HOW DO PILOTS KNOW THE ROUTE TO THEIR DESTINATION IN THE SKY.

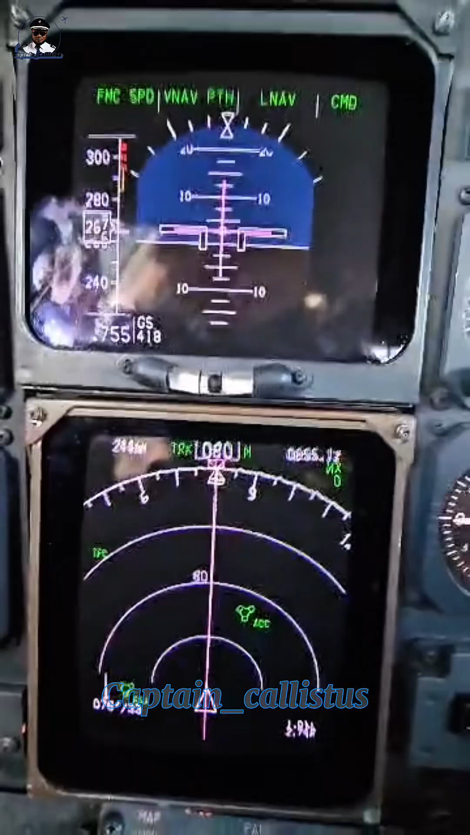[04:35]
uh naturally we don't know this anyway all right so now the weather why is even i still have to take maneuver you know maneuver mighty